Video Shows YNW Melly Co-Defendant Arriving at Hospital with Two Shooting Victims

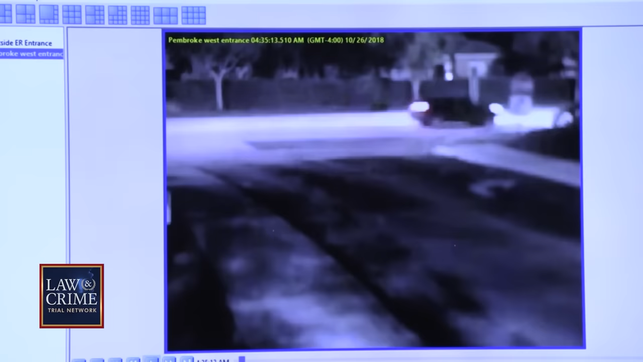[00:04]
An officer, so we don't have to go through the entire video. Did you recognize the vehicle that just entered the hospital? Yes, ma'am. And was that the vehicle that you observed, that you testified to earlier? Yes, ma'am.
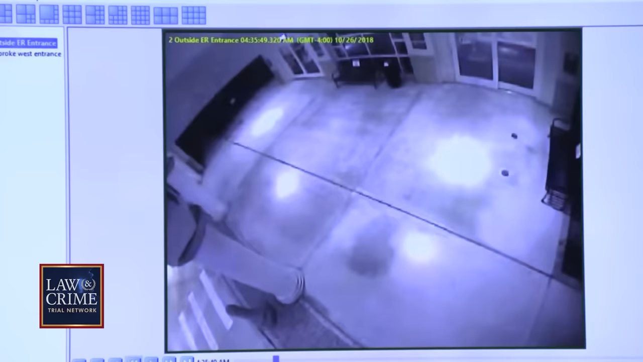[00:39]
Going to publish the outside ER entrance.
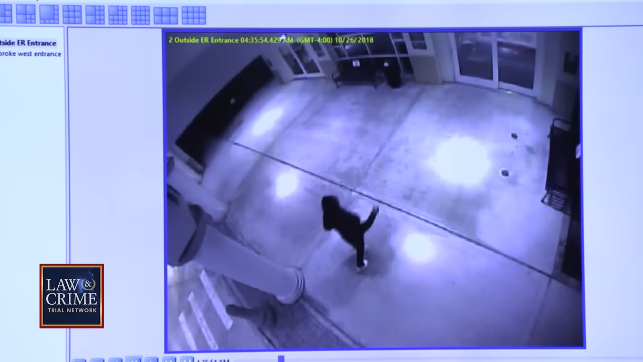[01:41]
Immediately on the bottom left corner of the screen, we just see those white dashes. That's where the cars drive through. Those dashes are for them to see pedestrians walking across into the ER. Then there's a sidewalk portion, and these are the two doors of the ER. The left door on the left side of the video is the ER adult entrance, and the right is the pediatric entrance, but it's one big area. And then in the middle is the park bench. Right behind that glass is the security desk. I'm sitting in the middle of both of those doors. And that subject that we see in the video?